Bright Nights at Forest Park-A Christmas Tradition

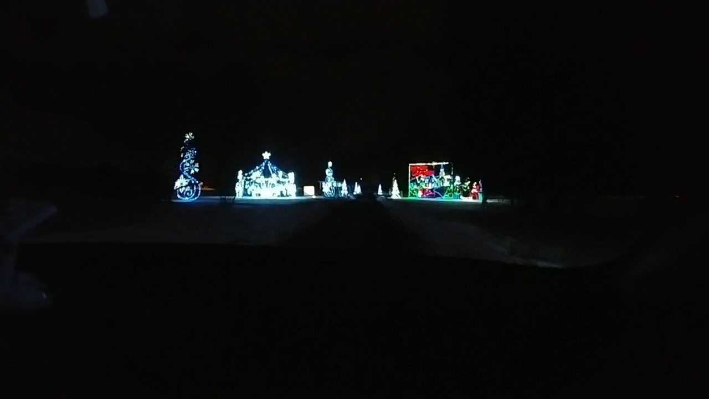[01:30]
Oh, look at Daniel, there's a merry-go-round, and Rora, look at season's greetings at your side. Oh, yeah. Okay, that's a merry-go-round. No, he's talking.
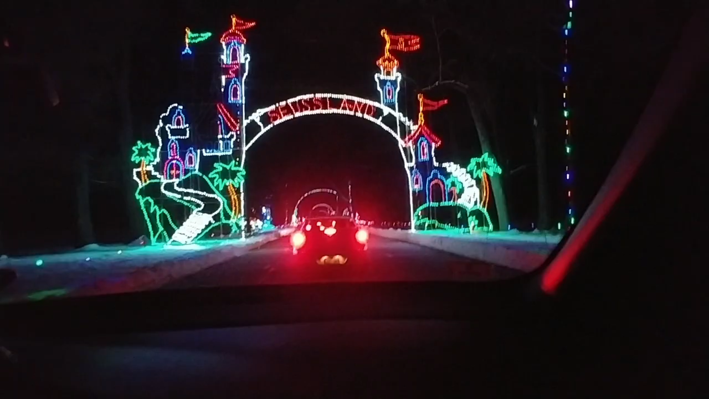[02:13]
All right, guys, Seuss Land. I got such a good shot of that. Republican, Yankee Candle, the CW Springfield, and WWLP 22 News. Oh! Happy Christmas! The cat in the hat is waving. Oh, happy Christmas, Daniel. We wish you a Merry Christmas. We wish you a Merry Christmas. We wish you a Merry Christmas and a Happy New Year.
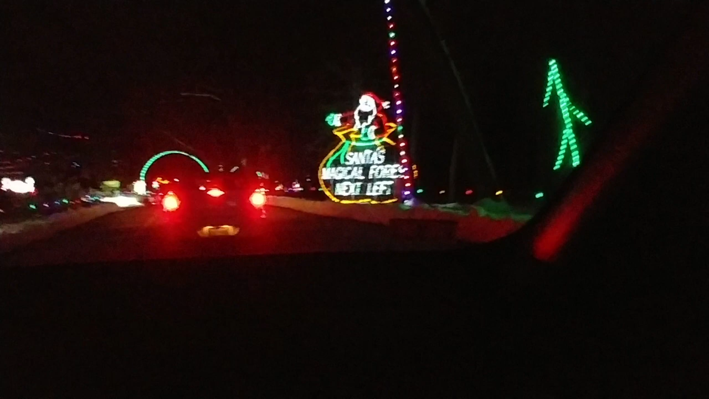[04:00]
Santa's magical forest next left. Oh, Santa!